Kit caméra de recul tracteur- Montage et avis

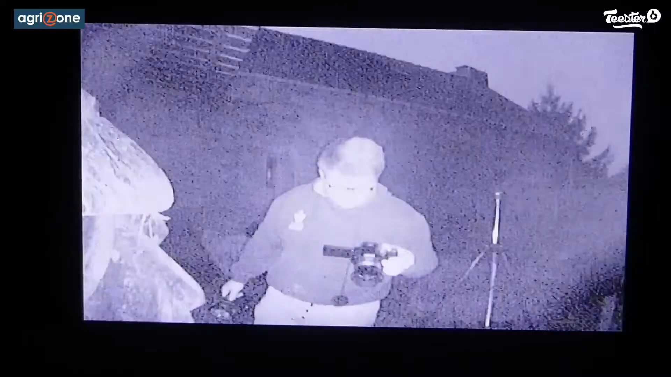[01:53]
J'ai voulu faire un test en pleine nuit. Et donc du coup, j'ai posé l'écran juste à côté. Donc juste en dessous, ici.
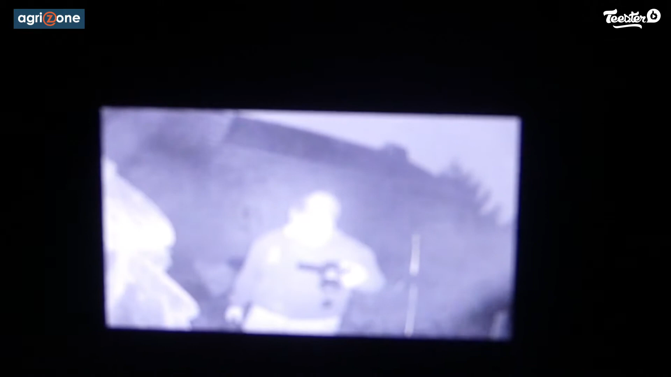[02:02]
On peut voir quand même qu'en pleine nuit, ça marche quand même vachement bien.